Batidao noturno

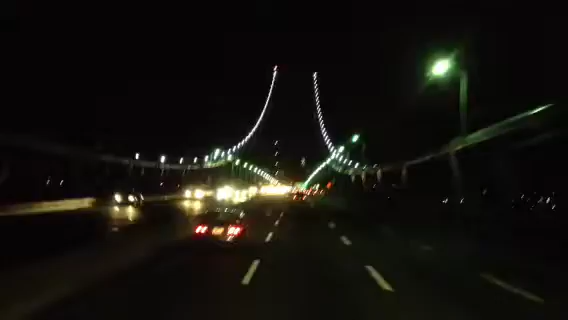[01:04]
Tranquilão aí, Ponte Jorge Washington, divisa de estado de Nova Jéssia, com Nova Iorque, que é estado da 1.95, agora a gente vem entrando na parte chamada Cross Bronx Expressway. Olha o motor caindo, mesmo no inverno aí, ó. Olha o motor caindo, mesmo no inverno aí, ó.